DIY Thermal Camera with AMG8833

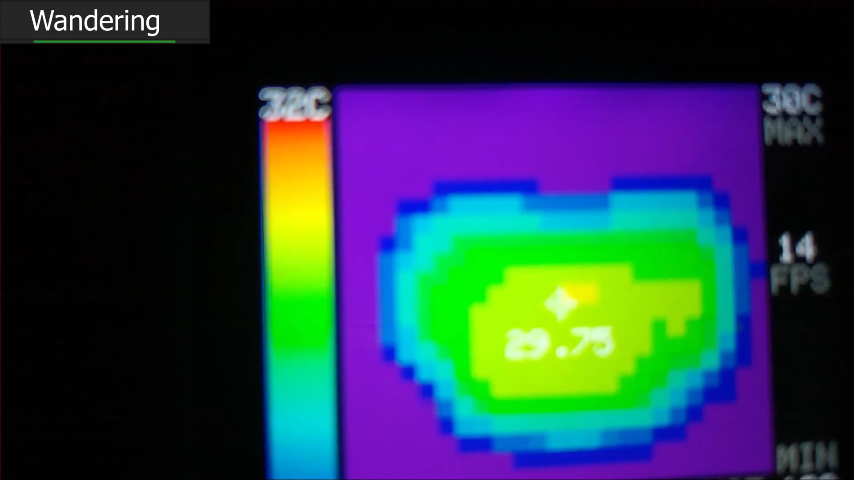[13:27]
On screen: max 30°C, scale top 32°C
That's pretty cool. That is pretty cool.
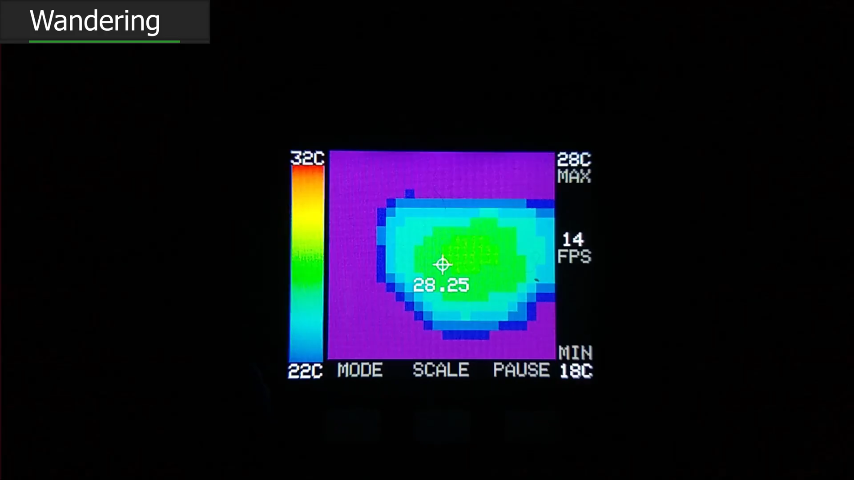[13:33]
On screen: max 28°C, min 18°C, scale top 32°C, scale bottom 22°C
If we turn the hot water back on, you can immediately see the, uh,
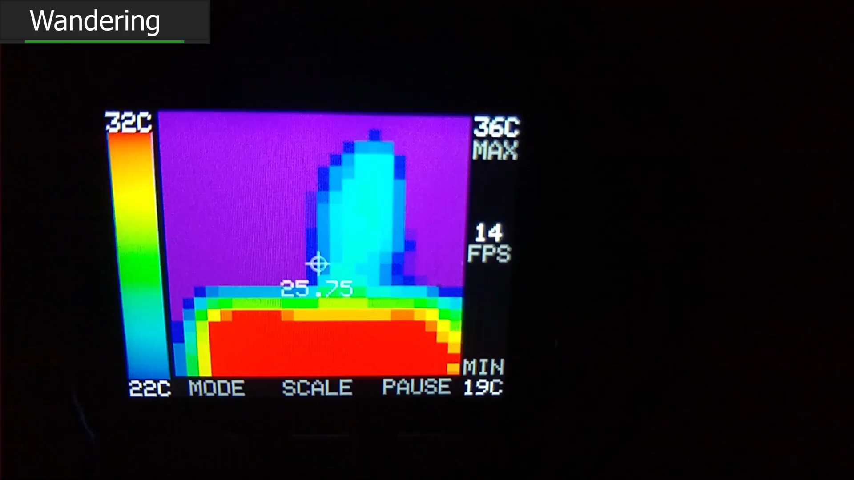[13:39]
On screen: max 36°C, min 19°C, scale top 32°C, scale bottom 22°C
that vertical line that is the hot water comes and goes.
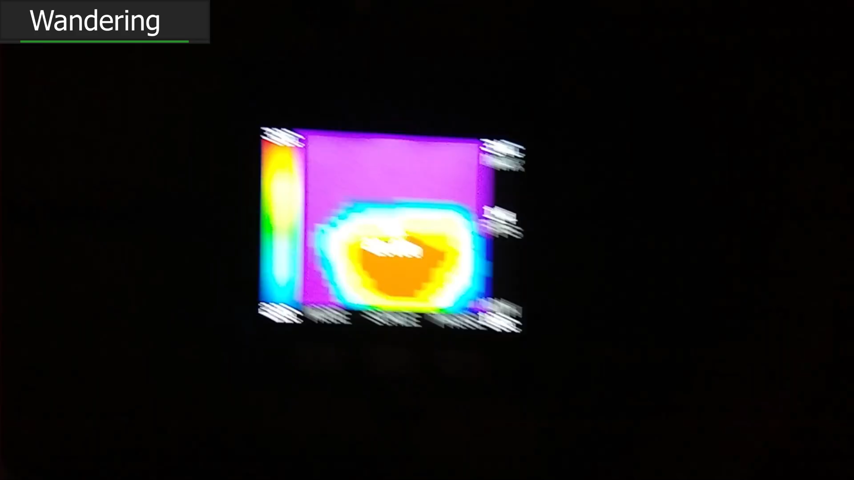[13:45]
See the, yeah, you can see, like, a little hot spot where the heat is venting out the back of the computer.
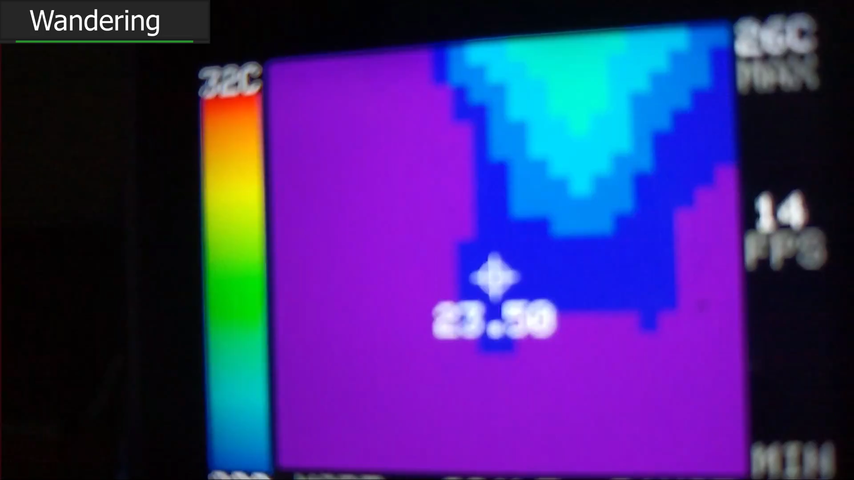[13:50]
It's a little warmer.
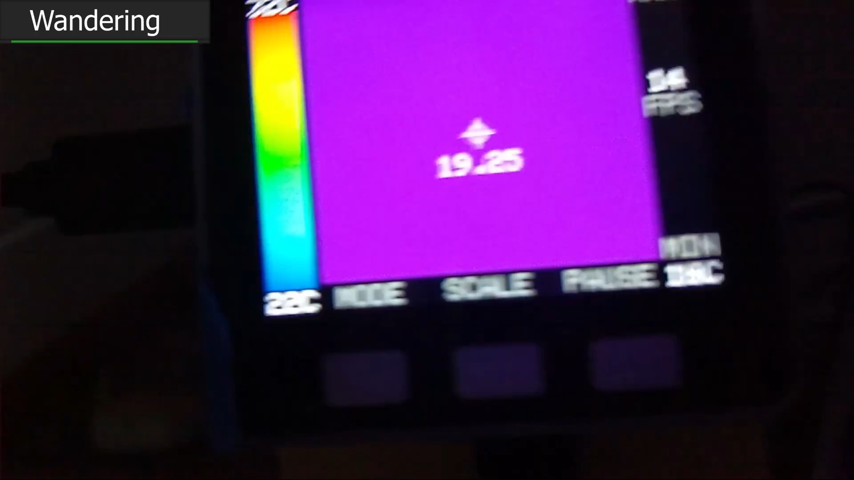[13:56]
And I've got a little network appliance over here on the wall. Yep, sure enough,
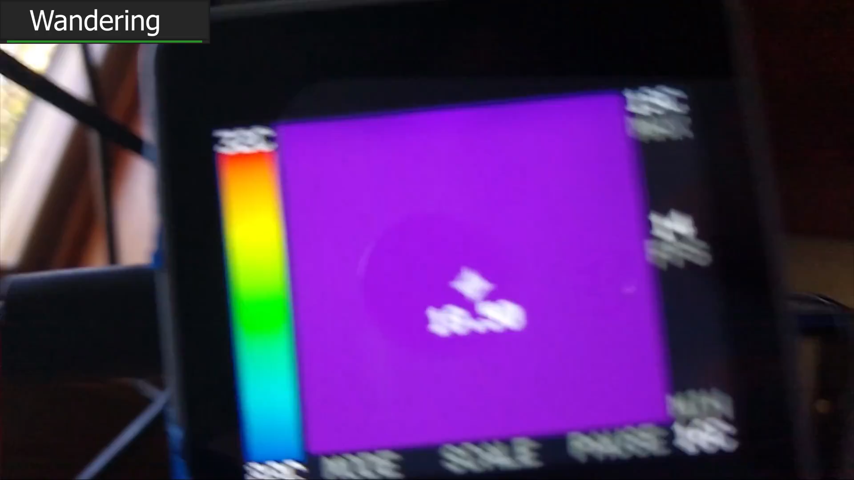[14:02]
a couple power bricks hanging off of a power strip. Looks like those aren't working too hard.
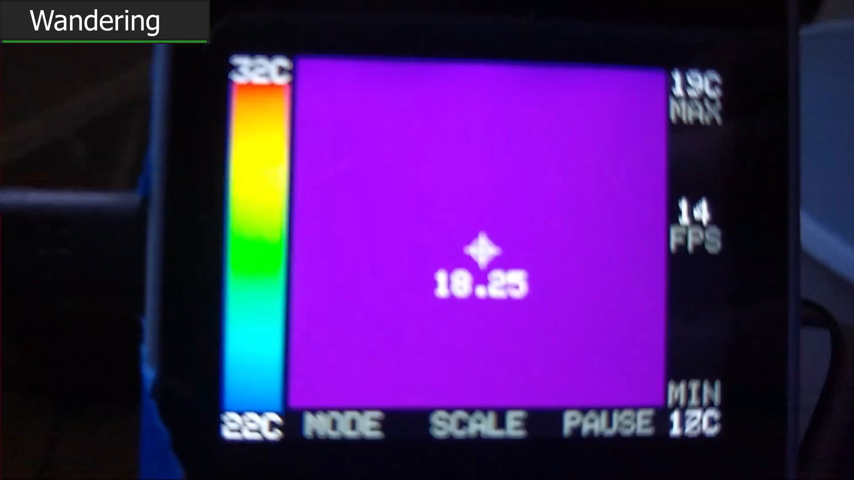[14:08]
On screen: max 19°C, scale top 32°C, scale bottom 22°C
Hey, that's not bad. That's not bad.
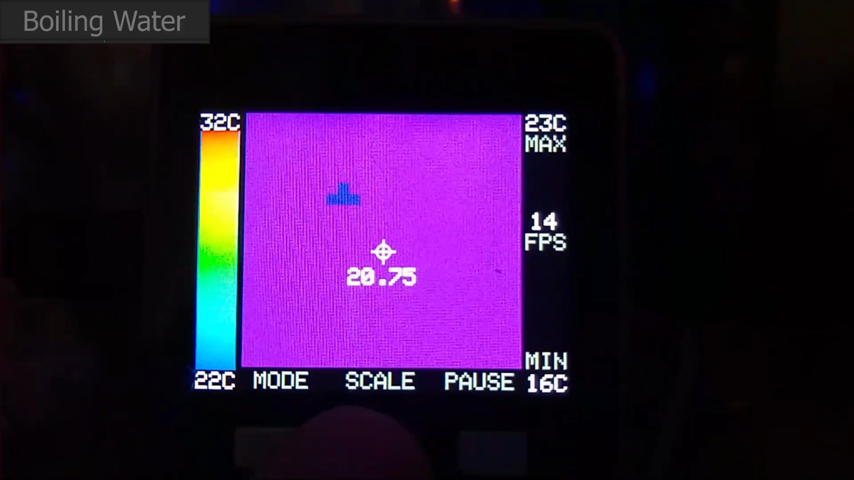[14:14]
On screen: max 23°C, min 16°C, scale top 32°C, scale bottom 22°C
Oh, we're starting to pick up something.
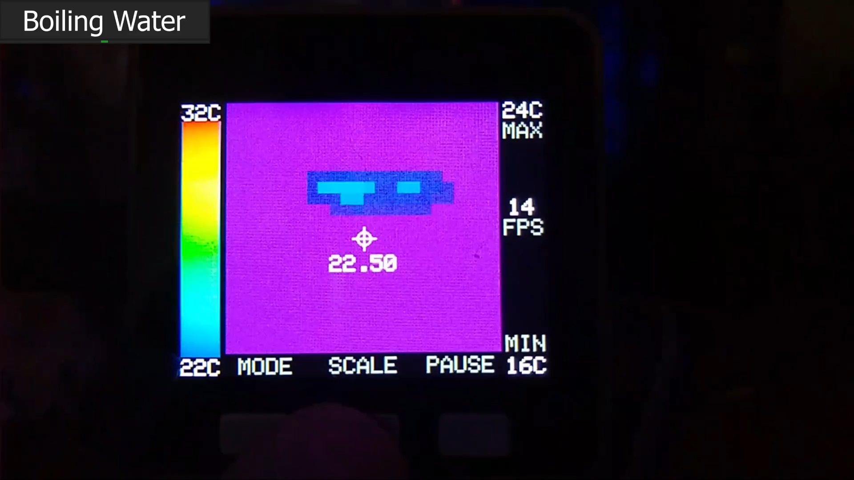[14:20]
On screen: max 24°C, min 16°C, scale top 32°C, scale bottom 22°C
Hmm, what could that rectangle be?
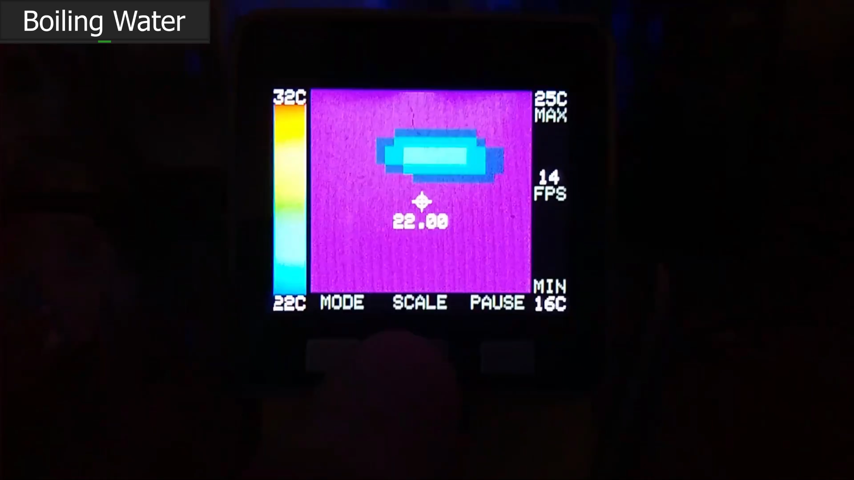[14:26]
On screen: max 25°C, min 16°C, scale top 32°C, scale bottom 22°C
Perhaps a little bit of water getting hotter? Thermal cameras are fun. Okay, let's, uh, yeah, let's see the heat starting to spread. Probably crawling up the glass a little bit. Maximum in 32C.
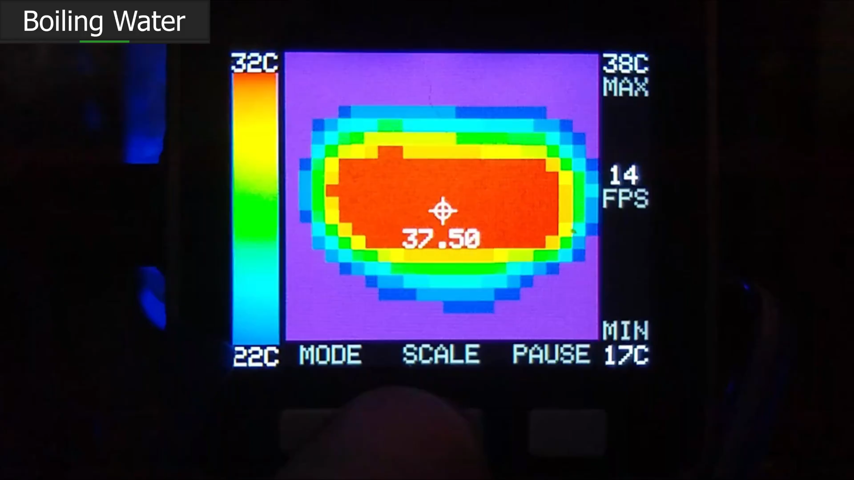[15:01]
On screen: max 38°C, min 17°C, scale top 32°C, scale bottom 22°C
I love that, uh, hot spot. So the accuracy on the sensor is rated for, like, two and a half degrees. It's not bad. Not great. Do you know what the maximum is rated for? But we're about to find out.
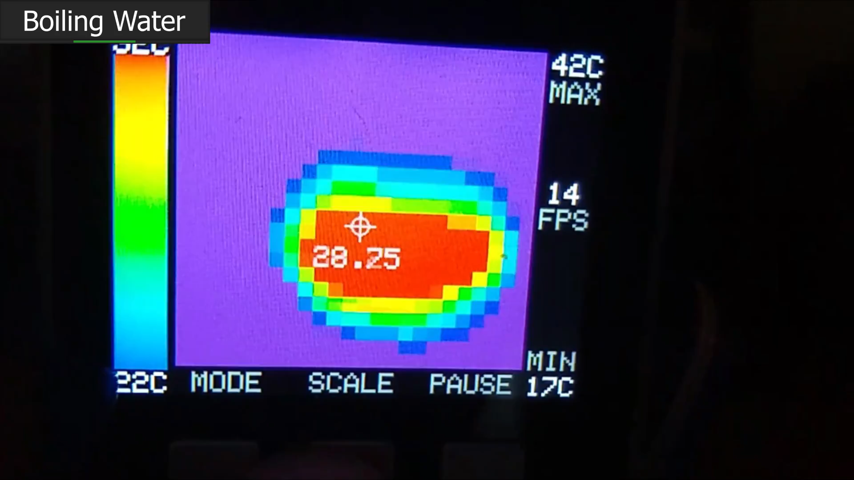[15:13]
On screen: max 42°C, min 17°C, scale bottom 22°C
Because this will take us all the way up to 100C.
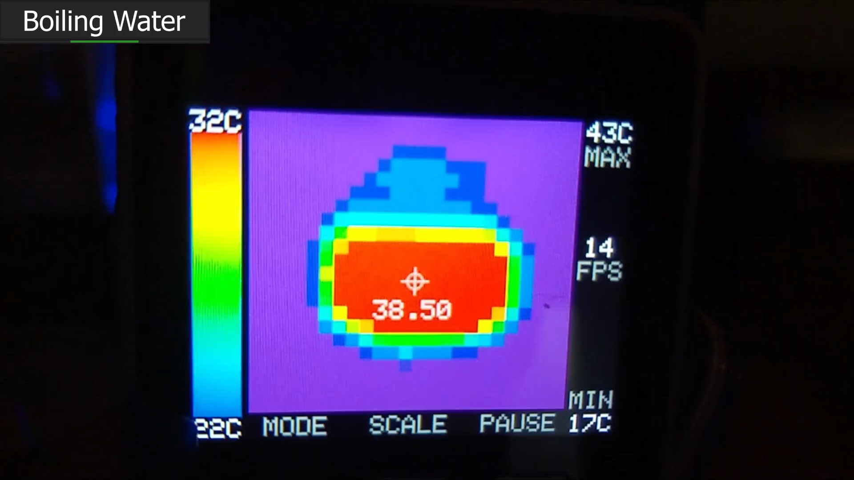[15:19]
On screen: max 43°C, min 17°C, scale top 32°C
It's pretty cool to see how the heat is spreading. Kind of crawling. I hope that eventually we'll see the entire pot. Or maybe the steam coming out the top. I'll just keep backing up. So we can just watch it grow.